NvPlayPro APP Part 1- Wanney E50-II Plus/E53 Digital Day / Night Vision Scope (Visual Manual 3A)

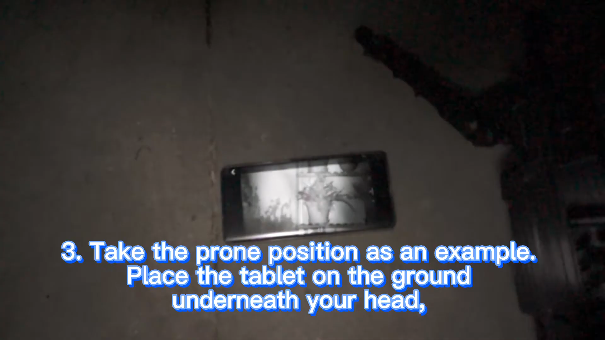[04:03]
Take the prone position as an example. Place the tablet on the ground underneath your head.
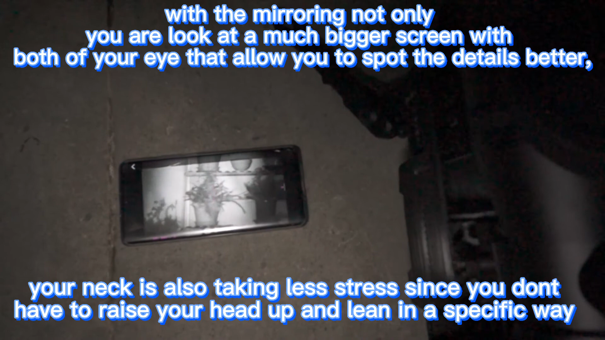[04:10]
With the mirroring, not only you are looking at a much bigger screen with both of your eye that allows you to spot the details better,
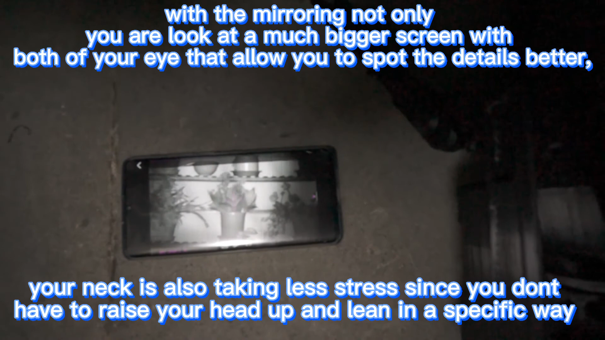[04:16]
your neck is also taking less stress since you don't have to raise your head up and lean in a specific way.